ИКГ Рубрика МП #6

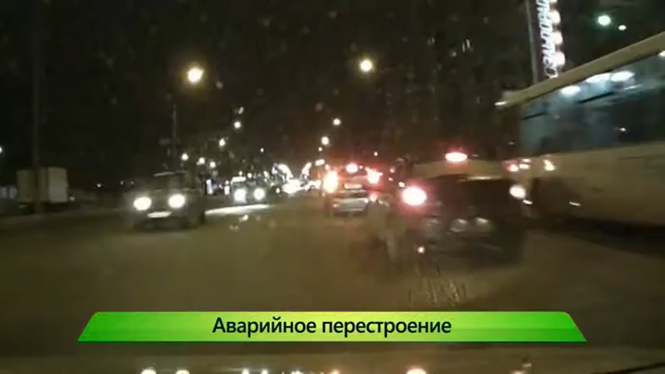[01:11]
Вечером на улице Воровского водитель Хонды не заметил попутный автомобиль с камерой. Удар получился не сильным, никто в аварии не пострадал. Судя по видео, водитель Хонды заранее показал сигнал поворота, но не встал в крайне левый ряд.